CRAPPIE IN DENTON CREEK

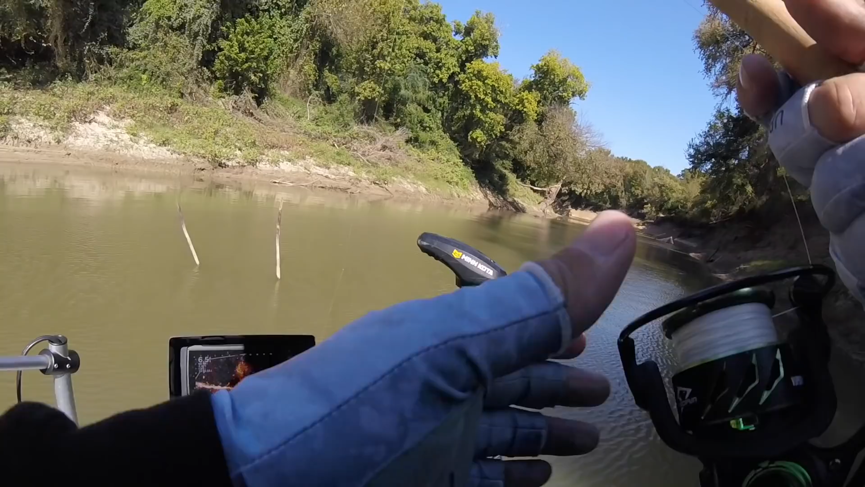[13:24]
So, let me show you guys what I'm seeing here. Look on my screen. This is a root ball. That's a tree right here. And this is the root ball. And they're on the back side of it right there.
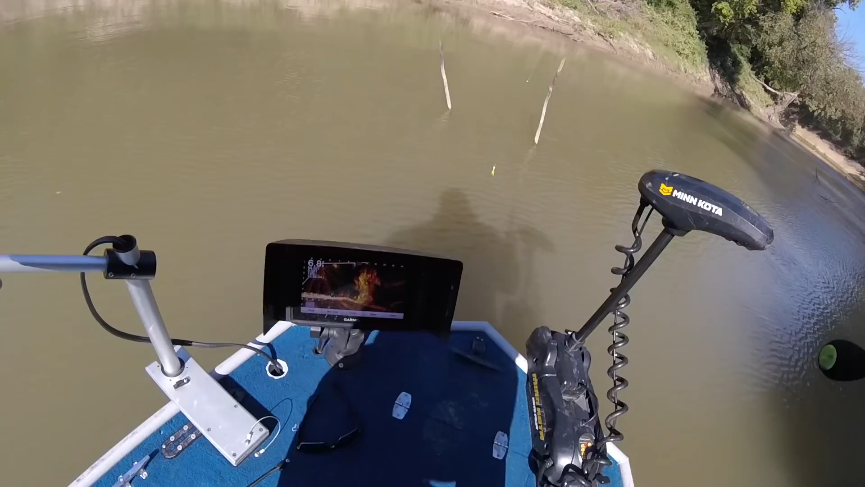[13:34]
And uh, I'm just dropping down into that back of that root ball. And uh, got one. Oh, he came off. Yeah, they're tight in there though. They're uh, they're not hanging around the outside of it.
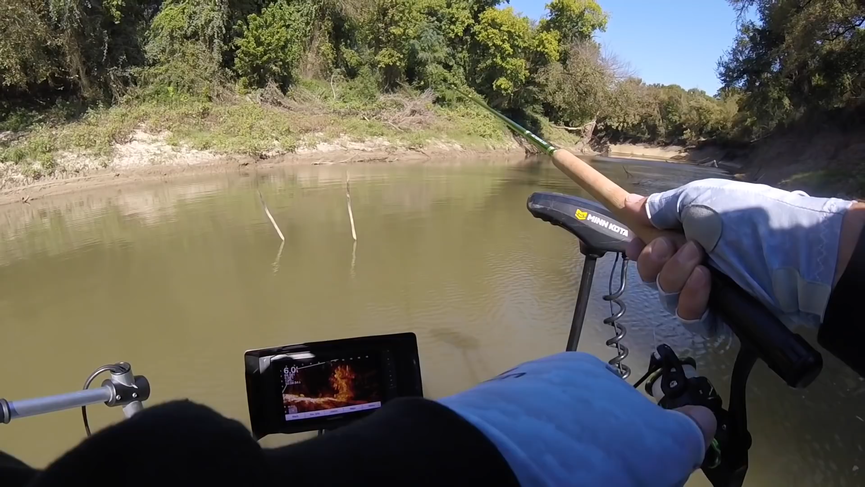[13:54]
They're in there pretty good. Got one. Got one.